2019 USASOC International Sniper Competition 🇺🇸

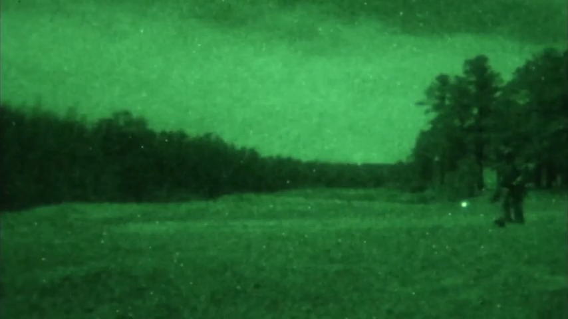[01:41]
Alright, we've got a barricade and steel plates! You got it? You got the plates? Yep!
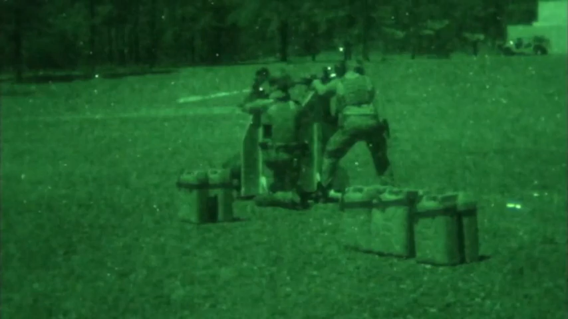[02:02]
Did you get the one over by the car? Is that one over the far right? Far left side? And right in front of the car! Alright!
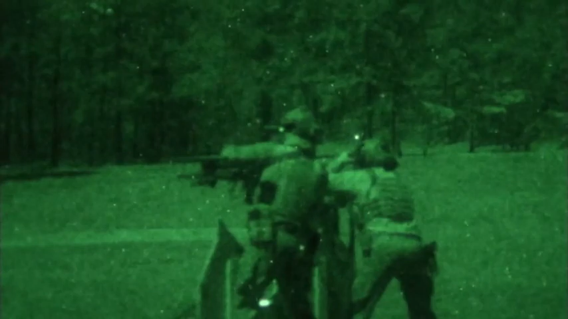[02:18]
Swing in here in front! You got the two on the right, you get the close one!
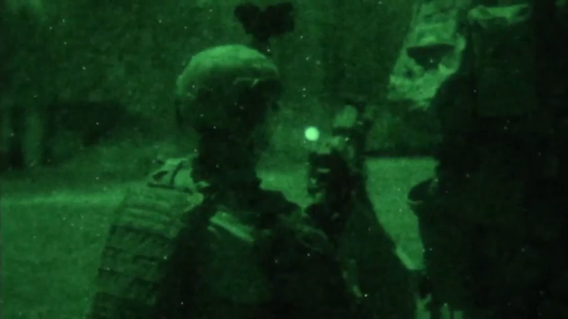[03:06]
I think I got one all the way in the back by the car. Left side. Anything else? Yeah, this one over here. Long range? Far left side. Yep. Down.
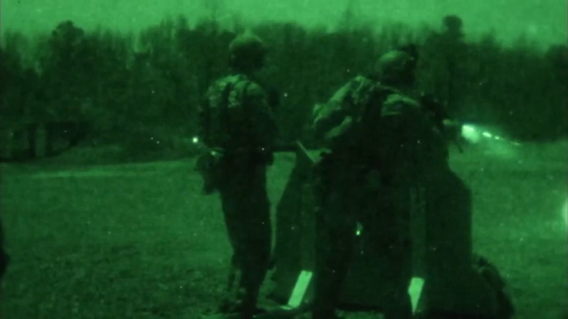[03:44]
All right, you ready to move? Any water jugs? Yeah, it was just two. All right. Lasers off? All right. Grab the oven can. There's a water can. Put the hand in. There's a half pull. I got him. Okay. Is that cool? There's one. All right. Come on, come on, come on. Catch up.
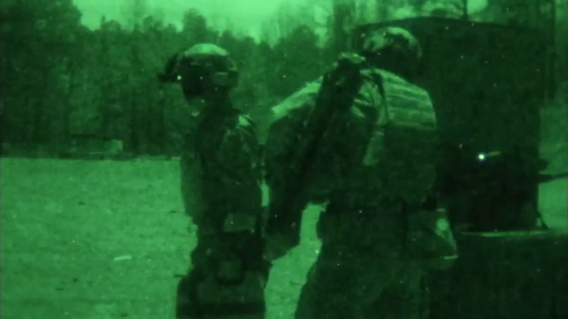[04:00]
I'll wait for you. We gotta go together. Move on. All right.